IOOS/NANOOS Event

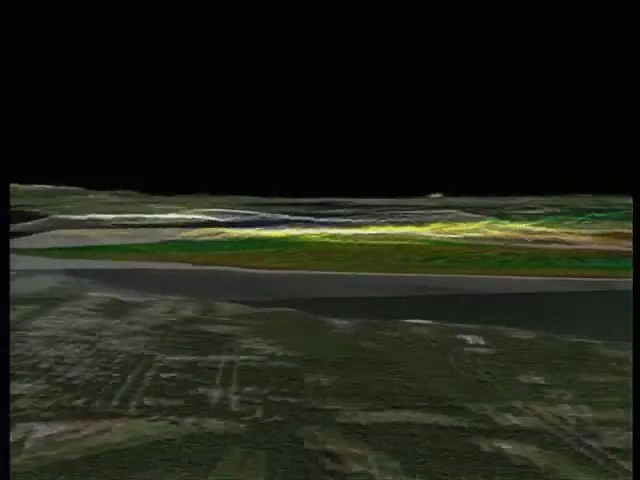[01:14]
So what I wanted to start off with today, and here you're seeing a Worldwide Telescope layer scape, tour running in the background.
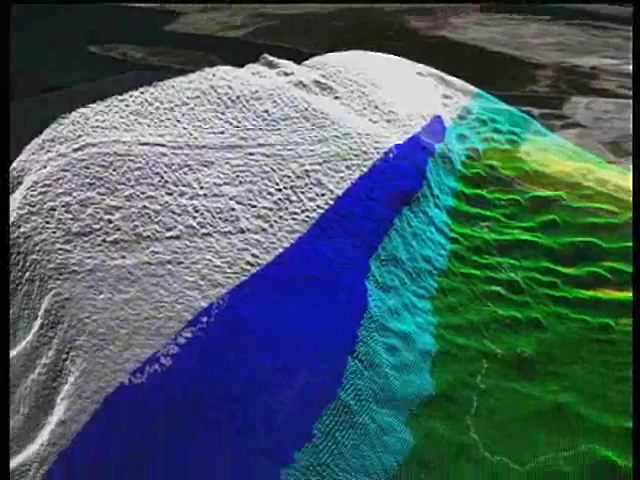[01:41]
You can also push it down to its correct depth and its depth exaggerated and so forth. And it's going to start over again.